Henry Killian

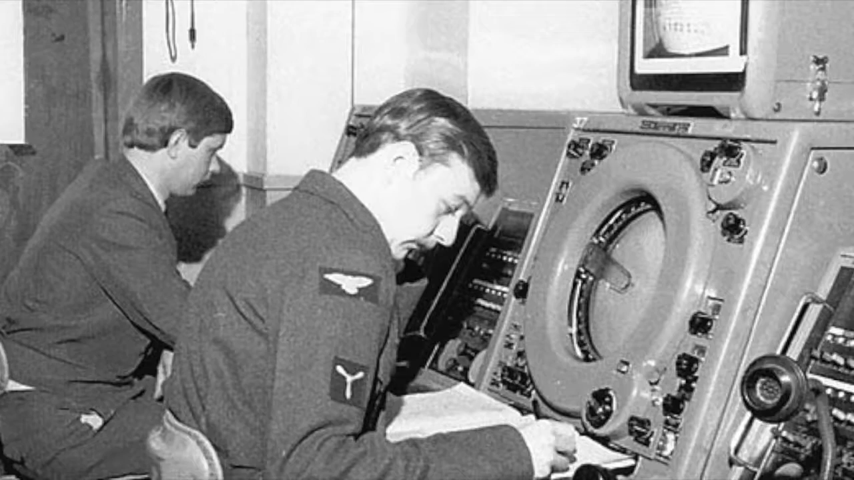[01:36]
They taught you how to operate the radar, what they call PPI, planned position indicator,